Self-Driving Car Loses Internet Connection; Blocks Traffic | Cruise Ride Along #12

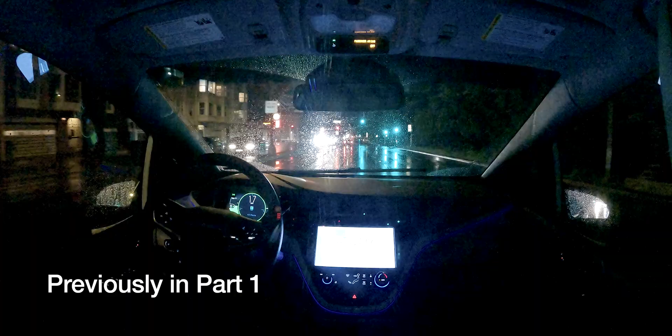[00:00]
In the last two videos, we tried to drive again on Lincoln Avenue in the rain. What is this guy doing? Like why are we nudging to the left?
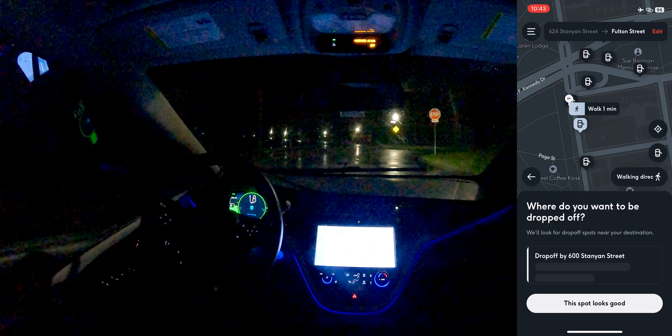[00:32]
Oh, it can drop us off in this tiny loop. Oh, then it will be forced to, yeah.
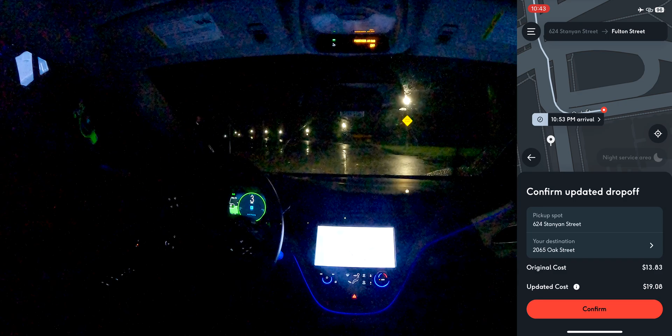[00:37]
Good. Let's try this. Okay. Are you going to let it pass the thing?
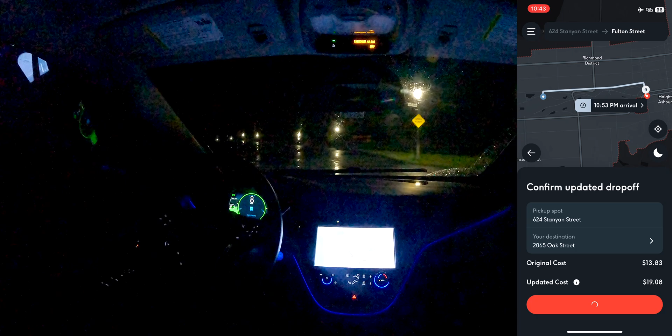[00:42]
Oh, we're past it now. Let's find out how it will route to, yeah, let's touch it. Heading to new destination. Wait, the app still has the old... Okay. I mean, this is pretty strange, but...
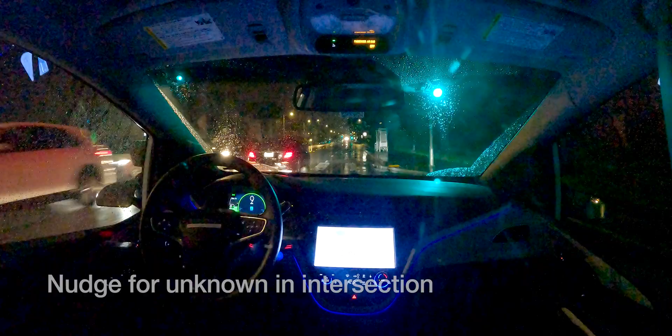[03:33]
Oh. Oh, jeez. Wonder. A little hard break action over there. All this feels like false positive perception. Like, it doesn't happen when it's dry, right? All right, I want to go to Suvla or Boba guys. Why not? Looks good. Looks good. Yeah, I could request a ride.
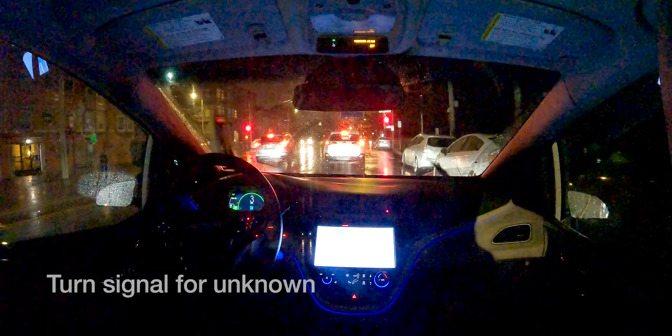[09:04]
Hmm... Well... Oh, blinker. Oh, blinker's off. Maybe we can see once it pulls over, the app state changes, then maybe we can change the destination again. To Suvla! Oh, blinker. Left lane change for some... Oh. Okay. Nope.
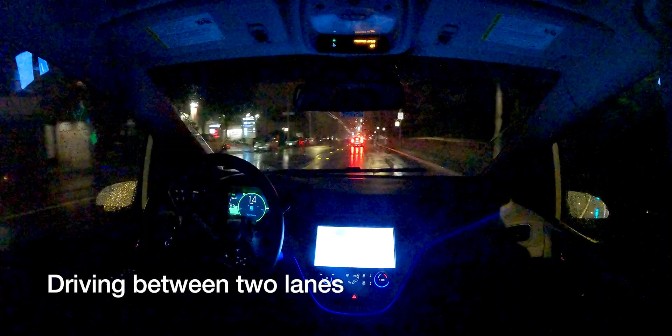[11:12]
Lane change? No? Okay. Just a kind of wiggling around it's like indecisive about which lane. We're arriving soon. Alright we're arriving soon. Please stay buckled up until the stop and grab all your things. Grab all your things including your GoPro mounting parts that have been adhered to the cruise vehicle.
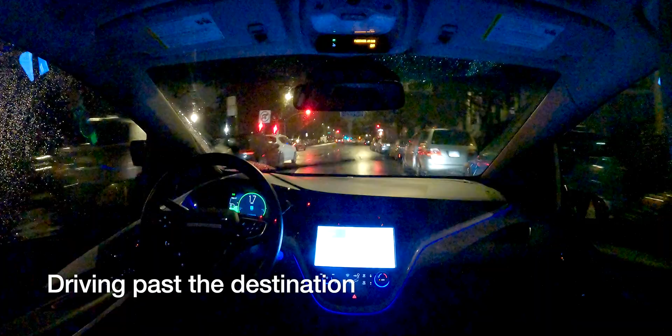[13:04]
What? Maybe it's not allowed to... Double park? Double park. Oh, we got a little loop. Okay, so it's going to go around. Let's go. We got the loop. All right. I can't wait for infinite loop. So the sad thing is the app still isn't updating, so I'm like... I guess I can point my camera at the screen. Oh, I found a good drop off right here. We've arrived.
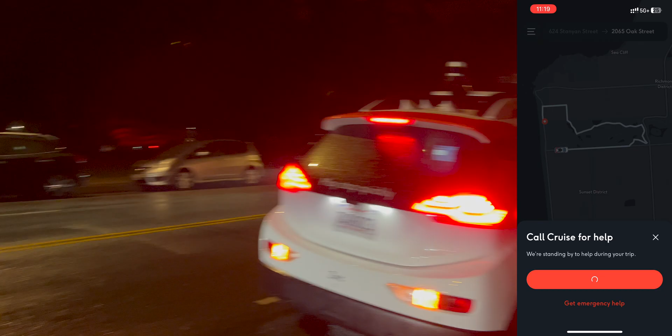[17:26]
What's going on? As I was driving home, I noticed that Zinc was still stuck.
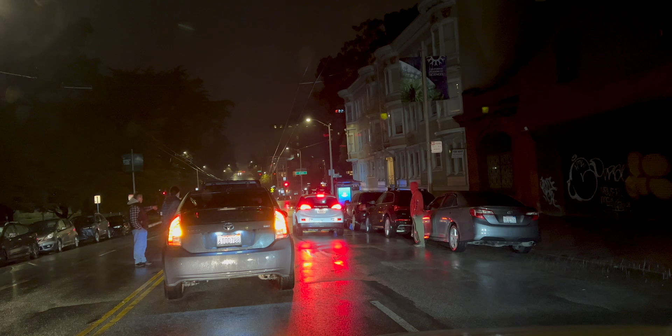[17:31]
And a group of human drivers had gotten into a minor fender bender while trying to pass it. Additionally, there was now a drivered cruise AV also stuck behind Zinc.
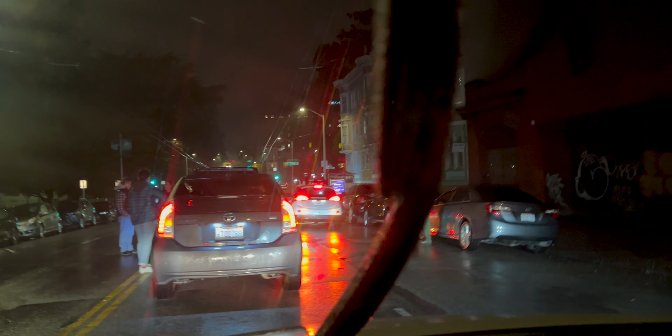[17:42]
Oh, maybe they're rescuing this one.